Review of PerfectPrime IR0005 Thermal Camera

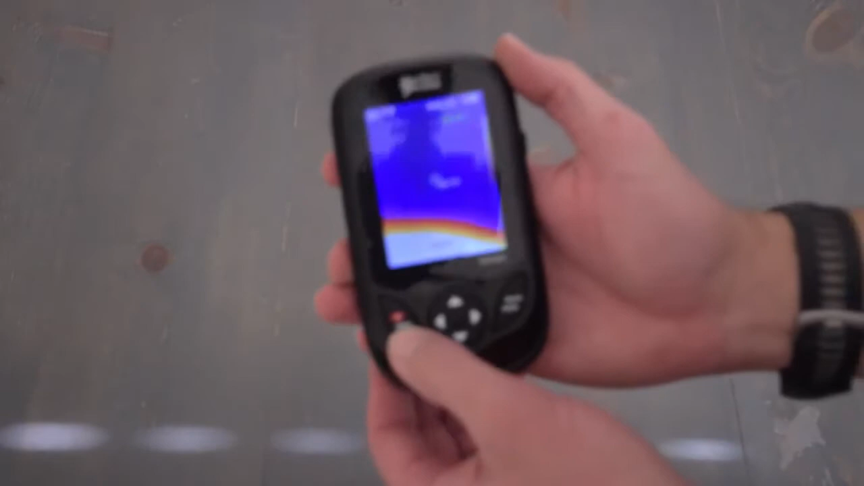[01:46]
The first option is image registration and we did that by pressing the menu button.
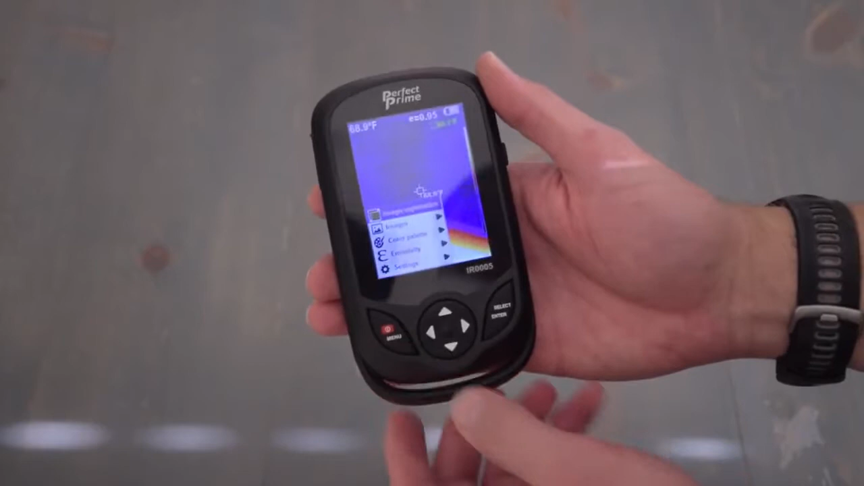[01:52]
We press select. What this does is allow us to align the video camera with the thermal camera by pressing the up and down arrows
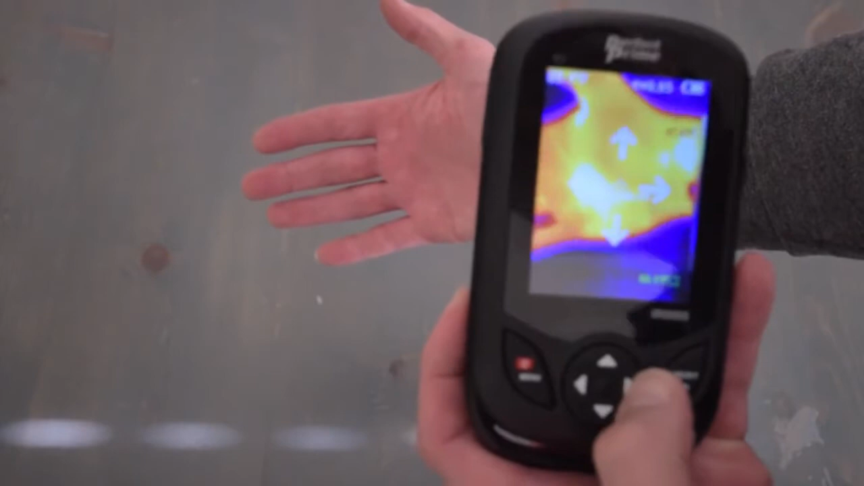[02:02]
and not sure if the camera picks that up. That way you can align them and when you're done you press select enter. Next option is images. These are the images that you have saved and you have done that by pressing the function button as shown earlier.
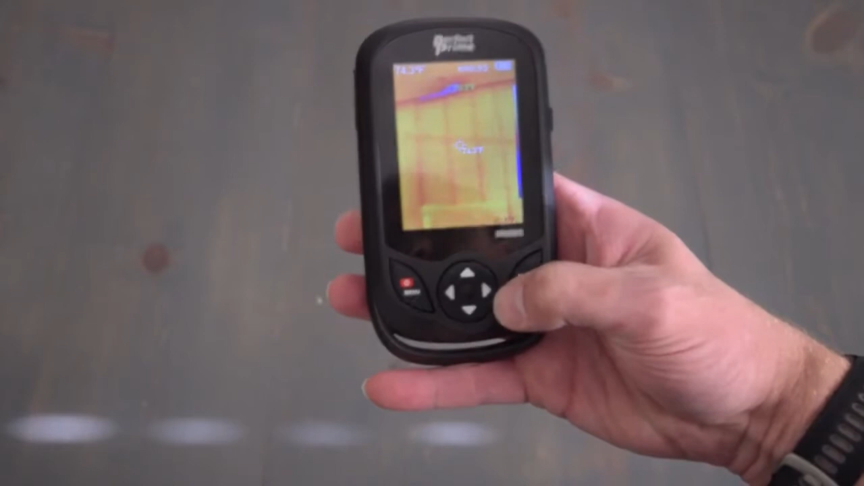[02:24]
That's an image of a wall as a sample and you step out of that by pressing the select enter button.
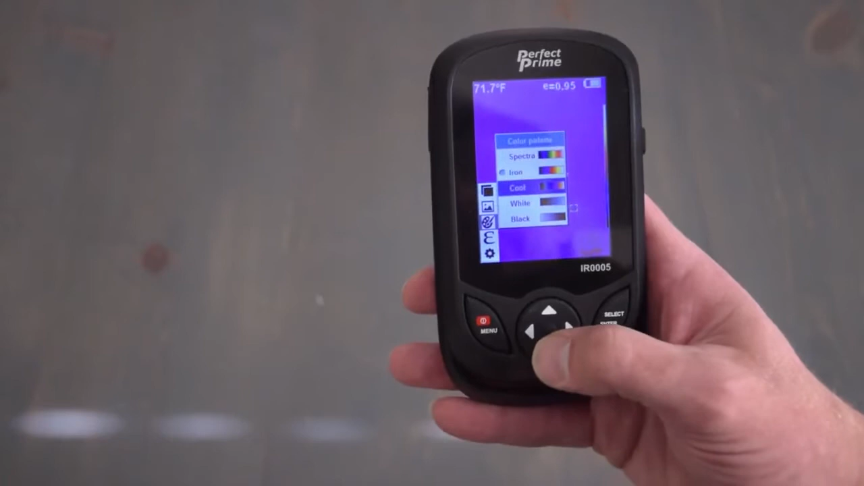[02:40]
Going down is color palettes and these are different types of color palettes that you can use to display the different heat. You have spectra, iron, cool, white, or black. And to take a look at the white option.
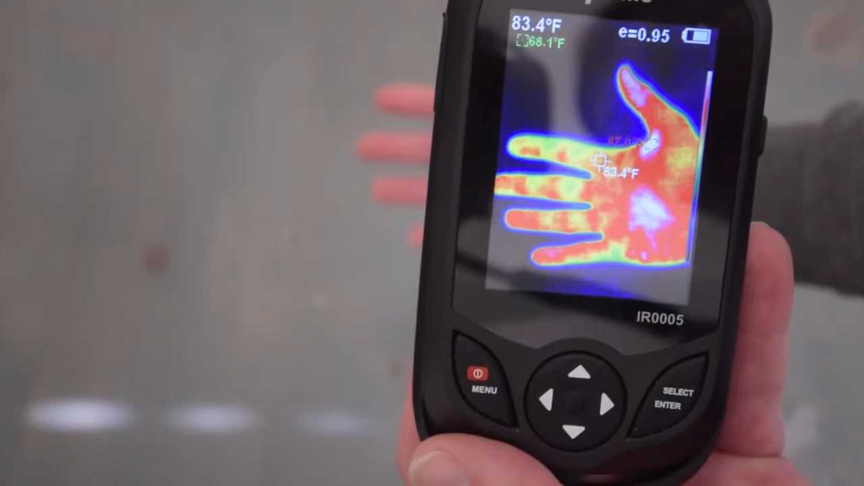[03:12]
On screen: spot 83.4°F
Now you'll notice the center point gives a temperature reading and it also will give the hottest and the coolest temperature reading.
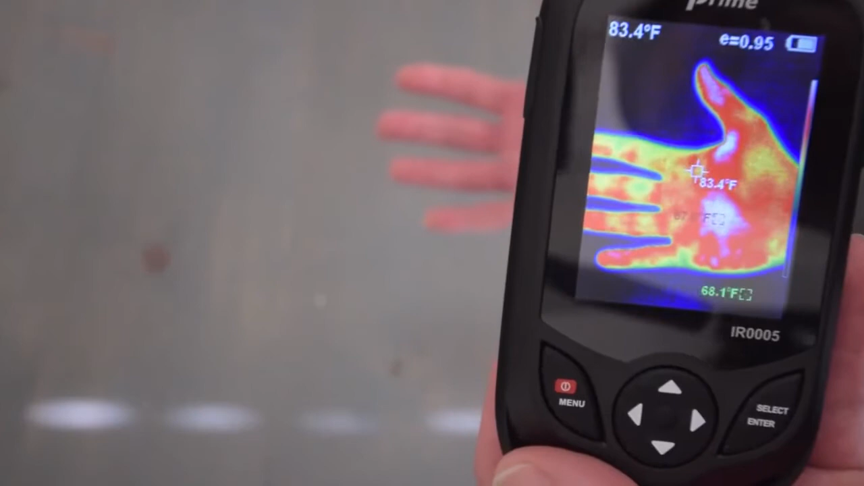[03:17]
On screen: spot 83.4°F
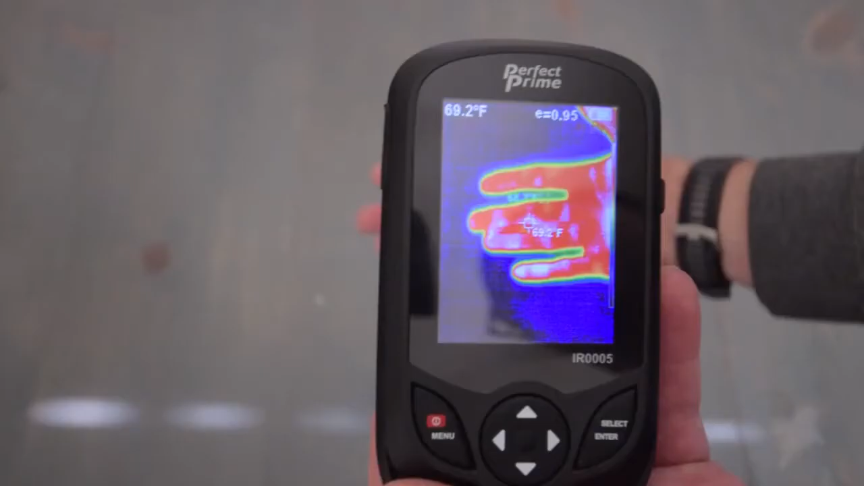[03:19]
On screen: spot 69.2°F
And that can be changed both from Celsius to Fahrenheit in the settings.
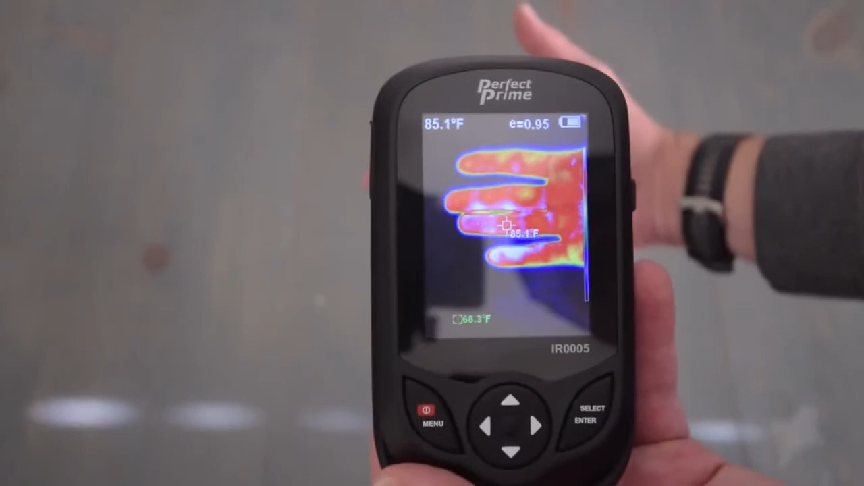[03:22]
On screen: spot 85.1°F
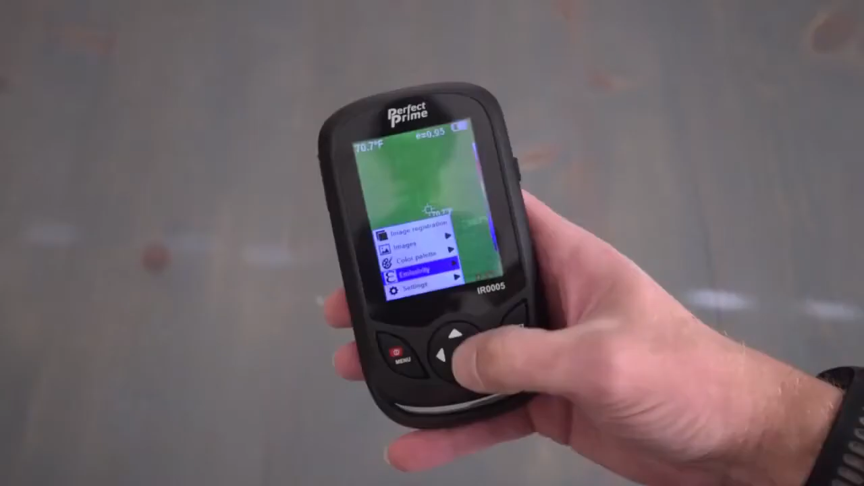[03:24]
The next option is emissivity. Emissivity is basically the surface of a material's effectiveness in emitting energy as a thermal radiation.
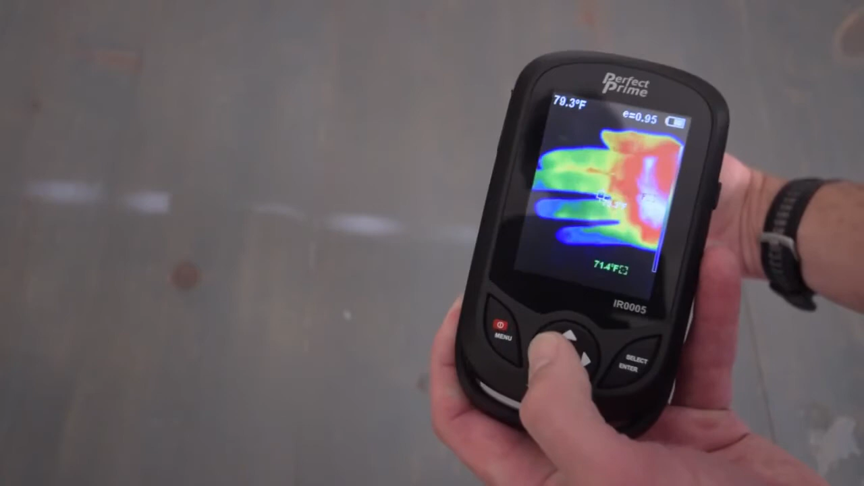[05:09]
using just the video camera and now full thermal camera. So we're here out with the truck.